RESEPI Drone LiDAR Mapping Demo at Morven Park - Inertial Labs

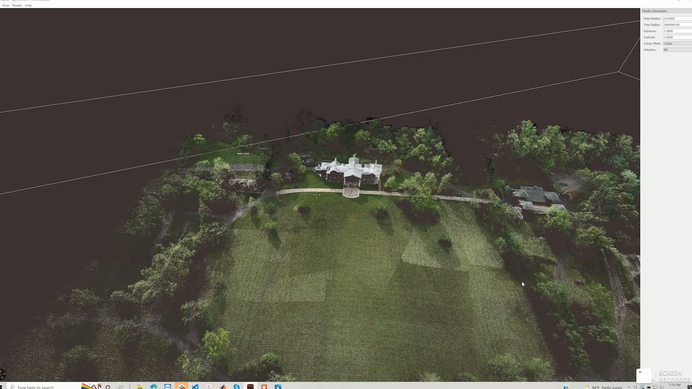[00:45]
Our flight plan was pretty standard. We flew a grid pattern at about 50 meters AGL at 5 meters per second.
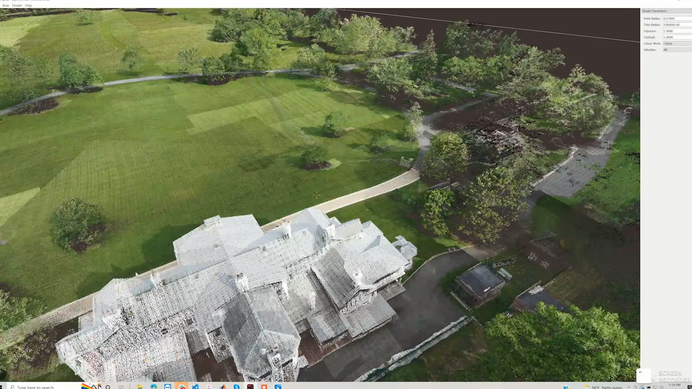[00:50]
As we can see really good coverage and density even under some of the
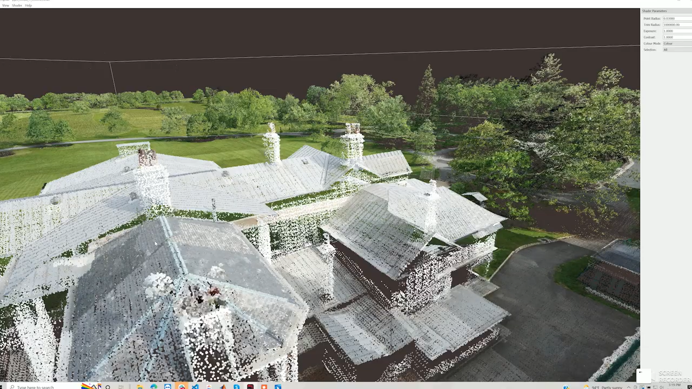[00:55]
trees as well as well as crisp edges here on some of the larger features.
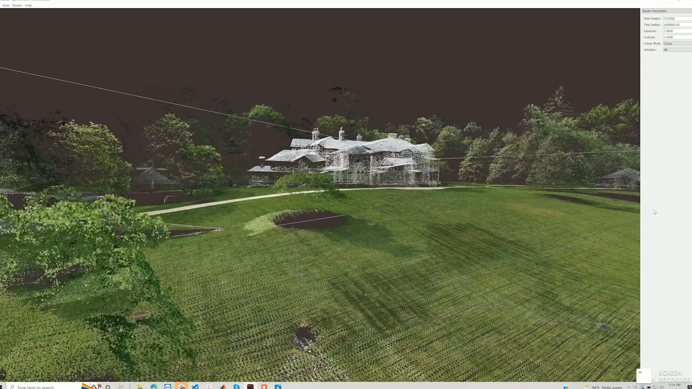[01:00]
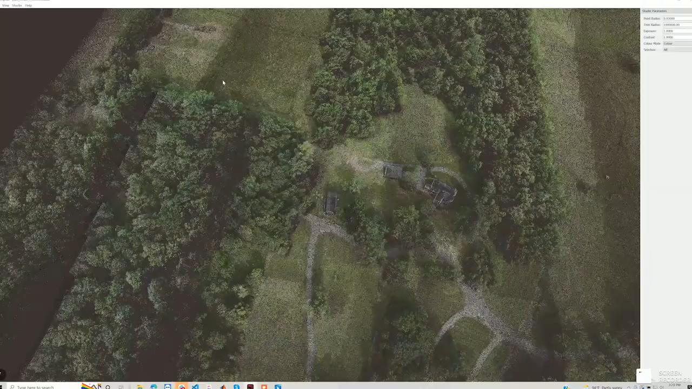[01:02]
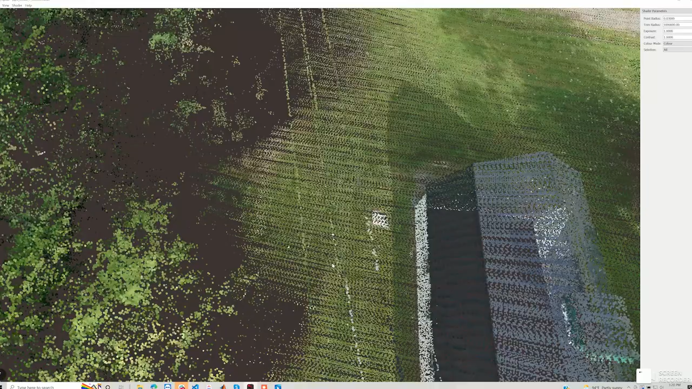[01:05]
Visibility even on the thinner low voltage power lines as you can see was also trivial for the payload.
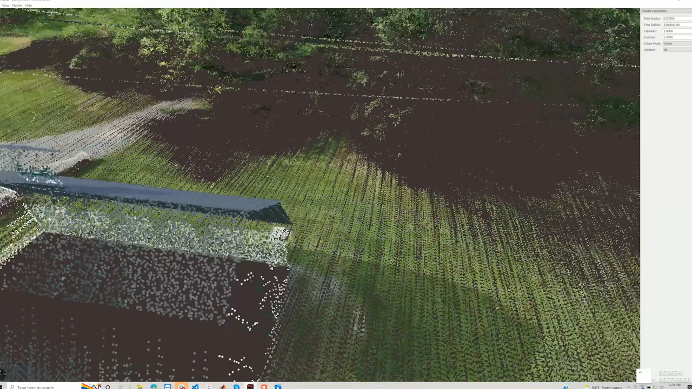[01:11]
I think the customer is definitely going to be happy with these results. So